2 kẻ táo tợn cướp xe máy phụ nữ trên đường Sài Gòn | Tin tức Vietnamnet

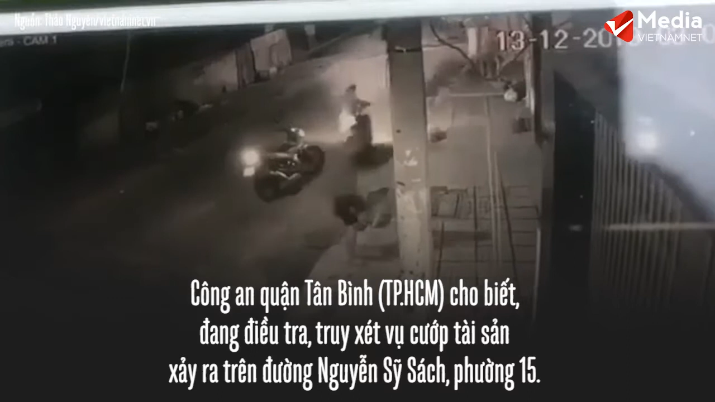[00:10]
Công an quận Tân Bình, thành phố Hồ Chí Minh cho biết đang điều tra truy xét vụ cướp tài sản xảy ra trên đường Nguyễn Sĩ Sách, phường 15. Trước đó, rạng sáng ngày 13 tháng 12, chị NTKT, 35 tuổi, ngụ tại quận 1, chạy xe tay ga trên đường Nguyễn Sĩ Sách thì có hai thanh niên đi xe máy hiệu Rider từ phía sau vượt lên chặn lại. Theo hình ảnh camera an ninh ghi lại, tên ngồi sau dùng bình xịt hơi cay tấn công chị T. Chị T vì quá sợ hãi nên bỏ lại xe máy ở vệ đường rồi lao vào nhà dân đập cửa kêu cứu. Lúc này, tên ngồi sau leo lên xe của chị T rú ga bỏ chạy.